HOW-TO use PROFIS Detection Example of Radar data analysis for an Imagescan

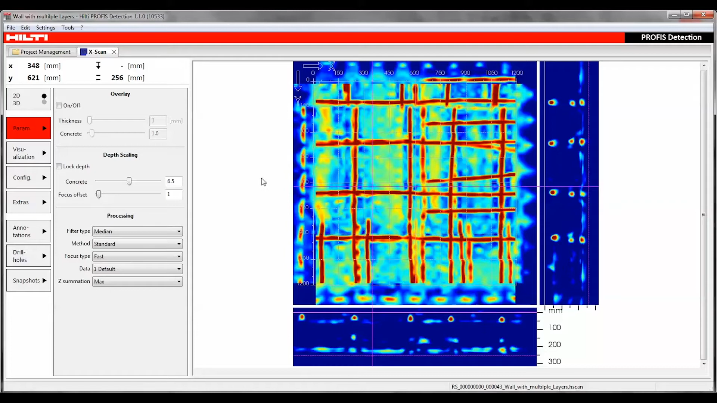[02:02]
Using the visualization function, we can switch to the raw data setting and gray color scheme to see the end of the wall as a nearly straight line. To improve the scan, we can cut off this back wall reflection. In this example, we would cut it off at 200 millimeters or 8 inches deep. Now we can switch back to the standard data view and blue color scheme.